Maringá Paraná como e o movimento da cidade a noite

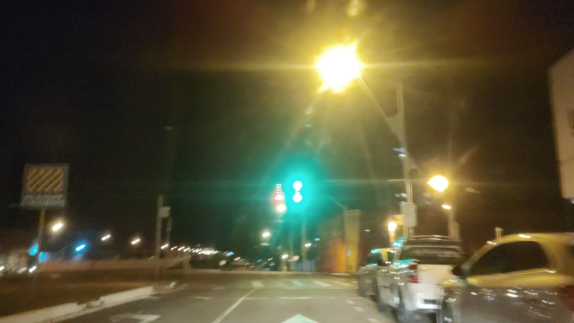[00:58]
vamos beirando aqui o túnel aqui do trem,
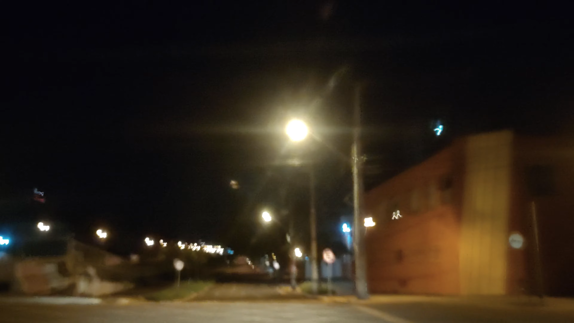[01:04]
lembrando aí de se inscrever, comentar, compartilhar, deixar o like, mostrar um pouco o Maringá à noite também.
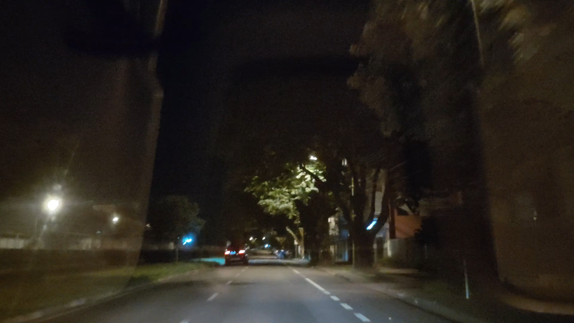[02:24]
Então vamos subindo e passando ele primeiro, depois passa na praça lá, né? Eu acho que lá só sobrou para as crianças, né?
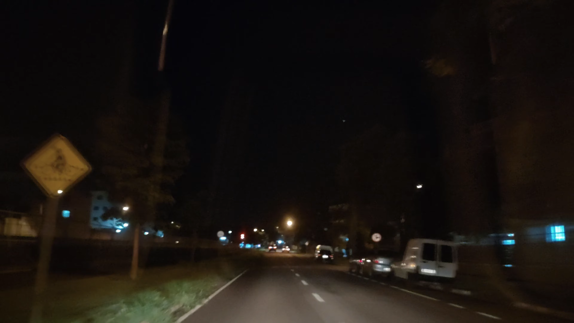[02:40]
Então agora nós vamos pegar aqui um pedacinho da 15 de novembro e pegar a Avenida do Brasil.
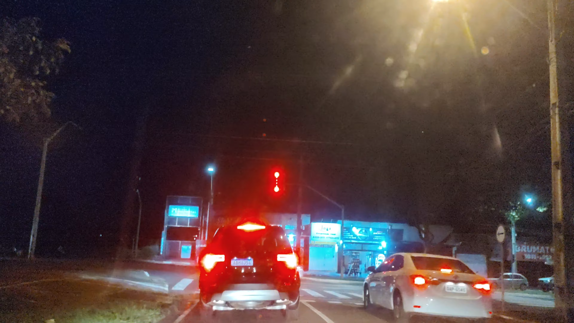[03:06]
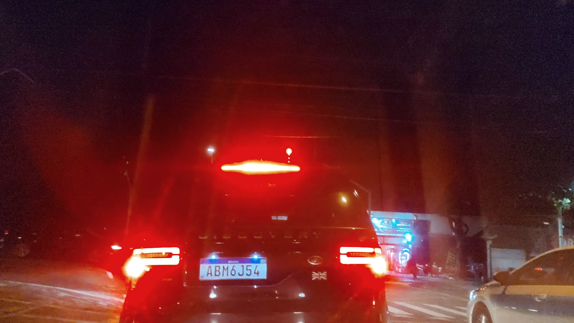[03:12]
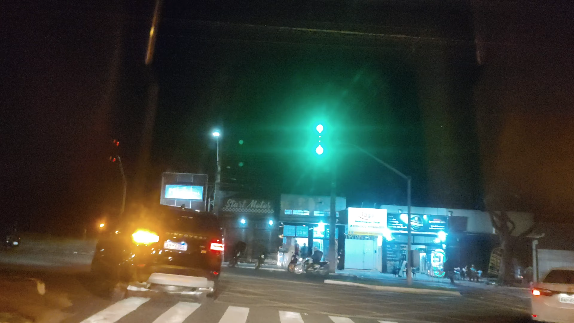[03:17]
O mototeiro subiu o sinal vermelho. O mototeiro liberou para nós e ele subiu.
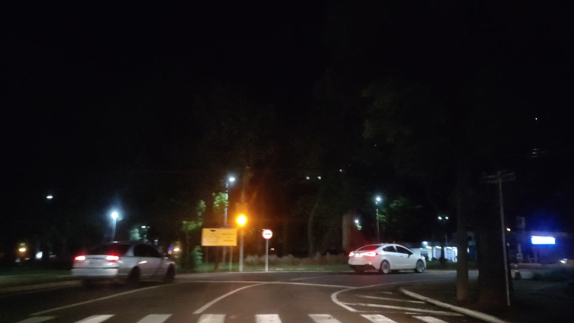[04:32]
Praça 770, a Praça do Peladão
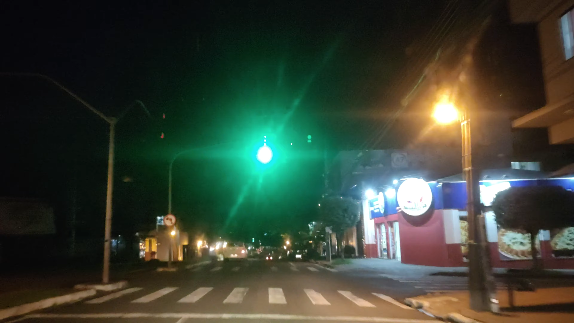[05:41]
Aqui pela Brasília é tudo clara, né amor? A velha da luz é bem clara Não é amor? É Acho que essas iluminação aqui tem que ser mais... deixa mais clara, fica um tom meio escuro a cidade
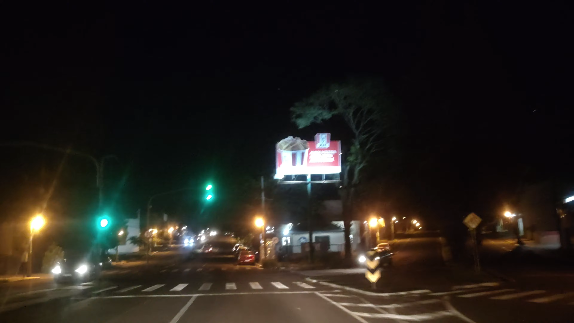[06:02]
Como é o tamanho? É, tá bom Não, mas ele trocou as que era,